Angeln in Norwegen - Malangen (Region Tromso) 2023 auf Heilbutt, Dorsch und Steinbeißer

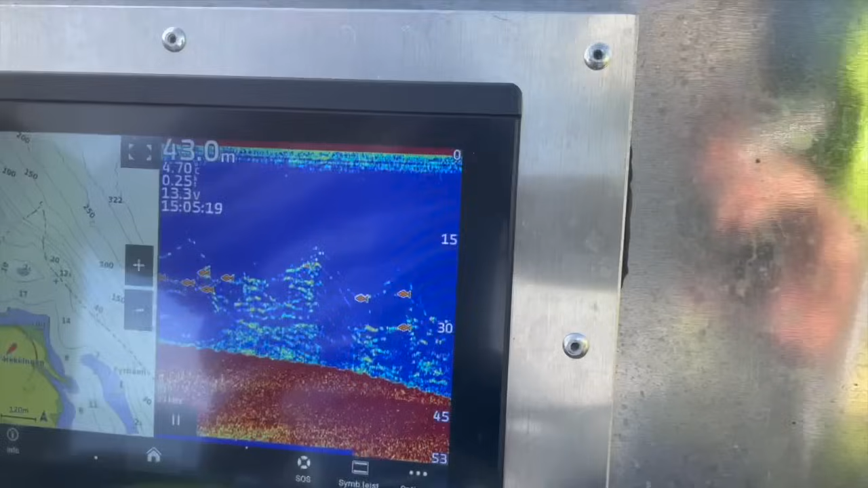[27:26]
On screen: depth 43.0 m
Wir haben hier 43 Meter und Fisch steht ab dem Mittelwasser.
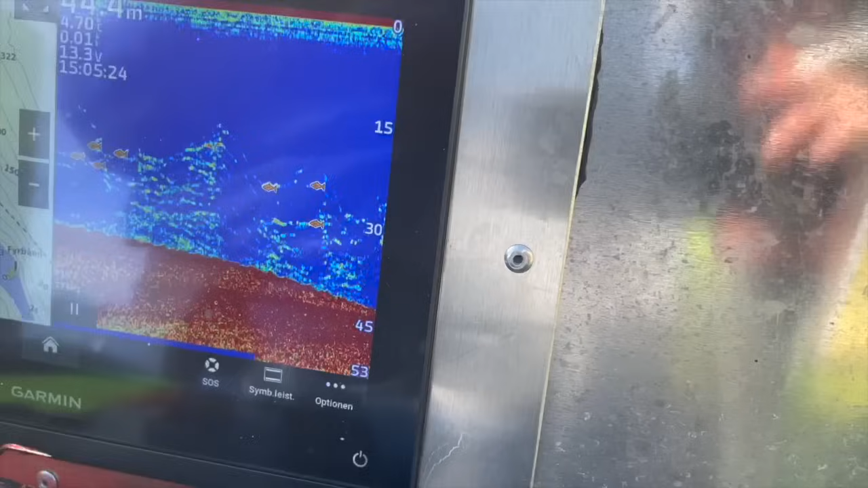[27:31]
Ab 20 Meter steht der Fisch.